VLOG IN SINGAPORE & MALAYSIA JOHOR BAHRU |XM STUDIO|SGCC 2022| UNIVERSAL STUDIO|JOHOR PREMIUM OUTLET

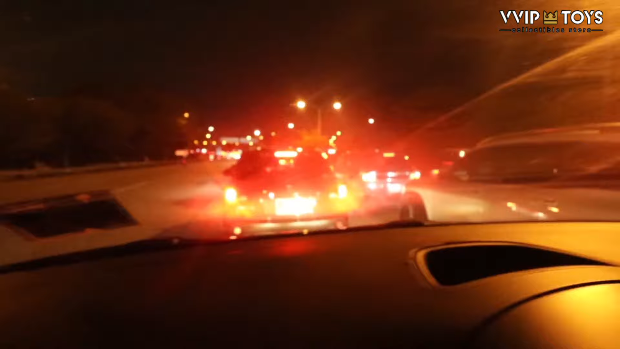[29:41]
Jadi ini kita bisa lihat nih, kita di dalam mobil tuh macetnya seperti begitu. Ini sekarang jam berapa nih Pak kita nih?
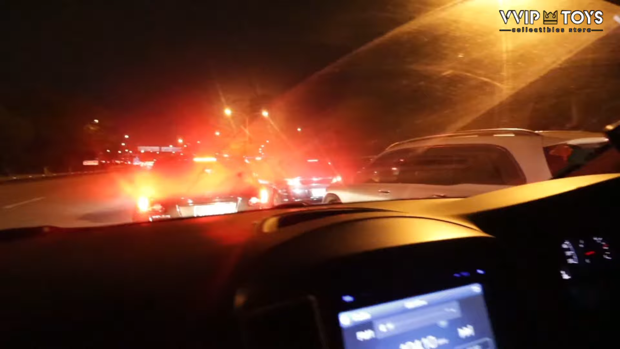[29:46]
Sekarang kita jam 9 malam ya. Jam 9, okay. 8 ya, start 9. Anak-anak tidur aja ya.